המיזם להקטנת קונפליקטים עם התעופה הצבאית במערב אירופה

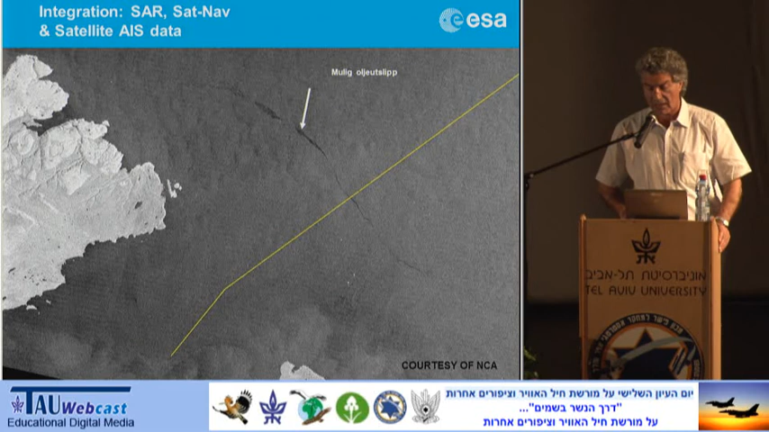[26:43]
אנחנו עזרנו לקפטנים, שמנקים את הקונטיינר שלהם, שלא יודעים, רואים את האויל סליקים הלוויינים, ואחרי זה מזהים מי הקפטן שעשה את זה, ויש לאו אינפורסמנט פוטנשיאל.
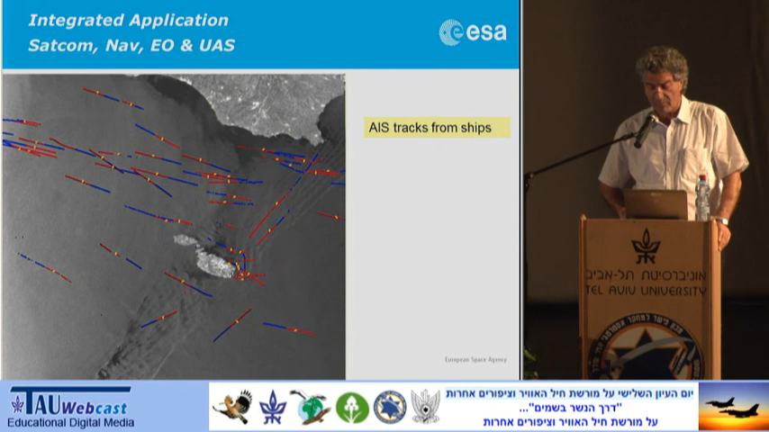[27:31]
נעבור לשלב האחרון, אם אנחנו הולכים ועוקבים אחרי אוניות, על ידי הסיגנל של ה-IS, זה לא מספיק, אנחנו עושים שילוב עם סאר דטקשן רדאר מהלוויינים, אנחנו רואים את כל האוניות,
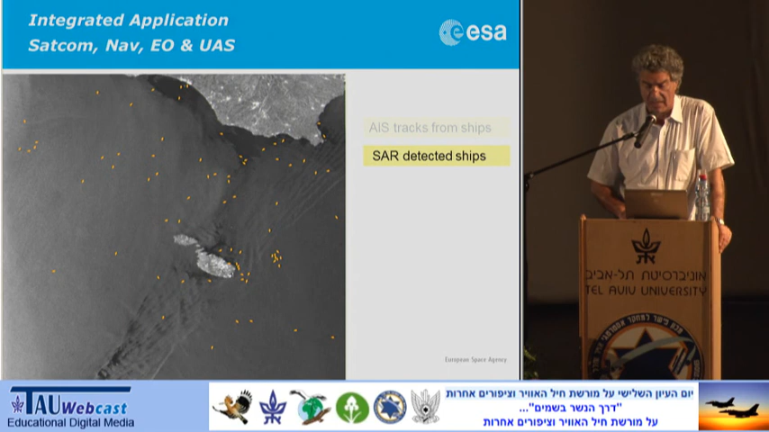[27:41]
עושים קורלציה ביניהן, ומוצאים את כל הבלק שיפ.